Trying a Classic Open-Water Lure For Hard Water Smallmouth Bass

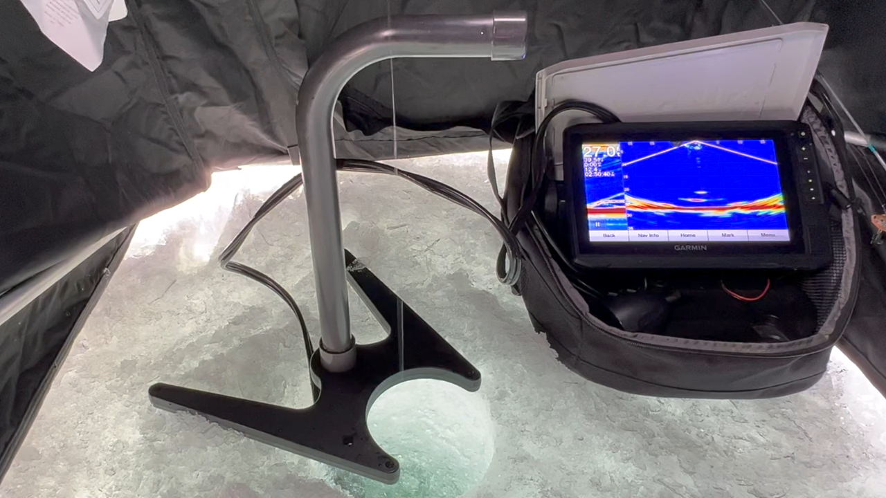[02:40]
Definitely like that pounding. That might be something we can use today. But he's not gonna chase it any farther. So now I'm gonna drop it back down, try and get it past him. There he is. Oh, he took it right off the bottom.
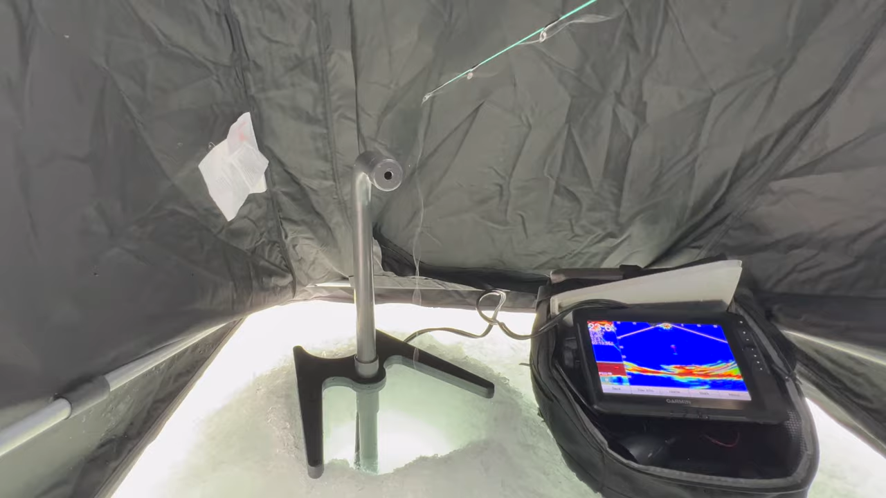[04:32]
Here, I'm obviously over some structure. Let's see if I can pull anything out of it.
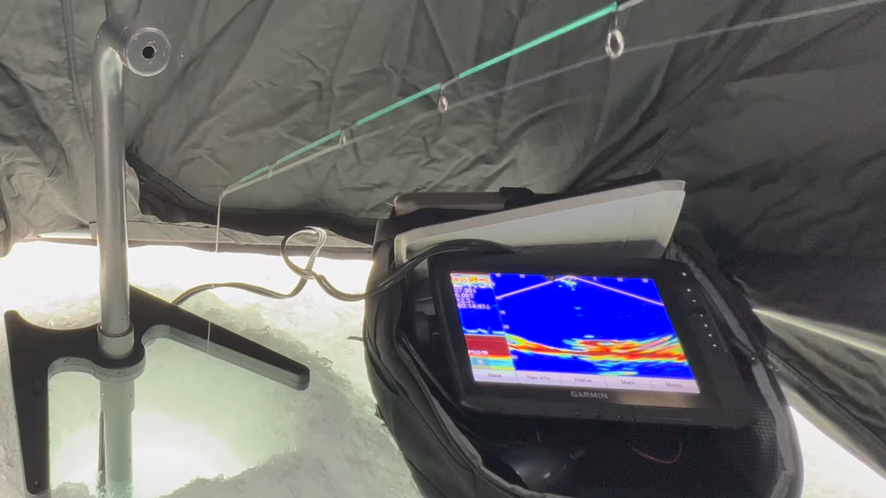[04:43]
Oh, here comes one, here comes one, here comes one. Got him, got him.
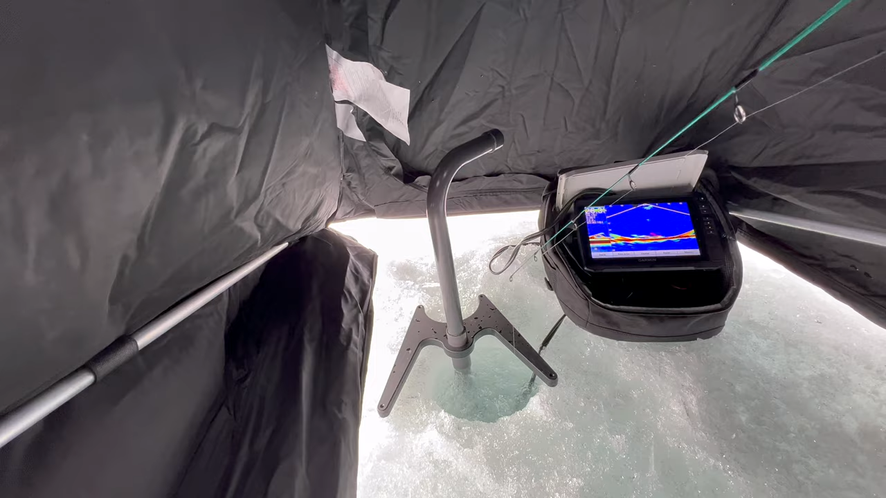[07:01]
He's right on it. Oh, he didn't take it. Go back down, there's another one. There's another one. Okay, I'm gonna start going back up again. Oh, there's a bunch. There's a bunch. One of them's gonna crush it now.
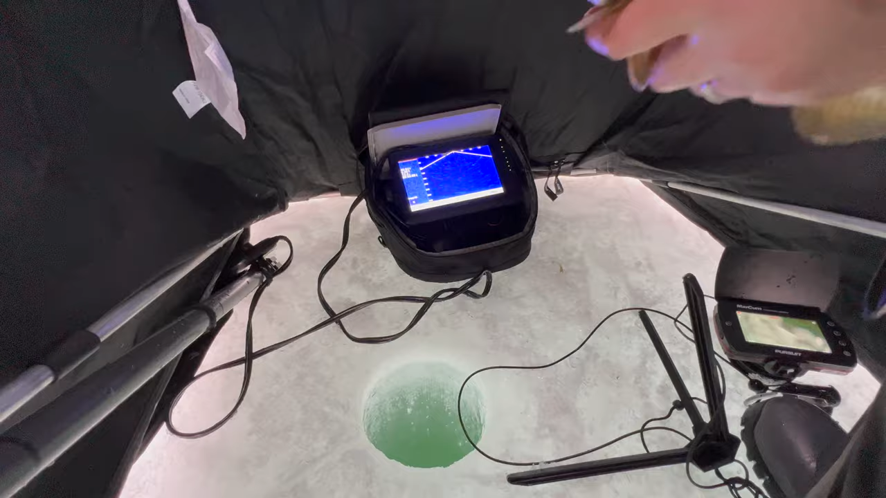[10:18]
Dropped it right to the bottom. I'm just pounding the bottom with it. Here he comes.
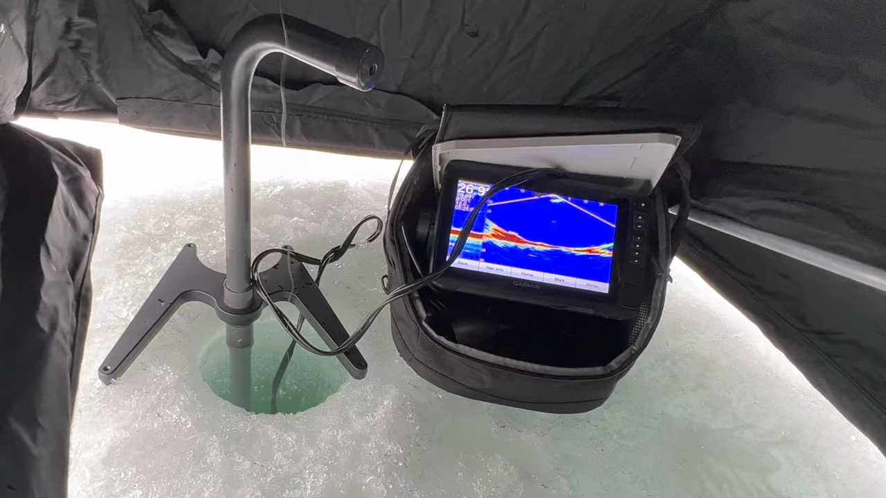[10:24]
He's coming over. He's coming over. Start lifting. Start lifting. Come on, buddy. Come on. Come on. Come on. There he is. Got him. One last fish. Things are starting to slow down, and I gotta make a move here pretty soon, but oh, finally hooked one last fish here. This should be a good one to end it on. Man, did he work it.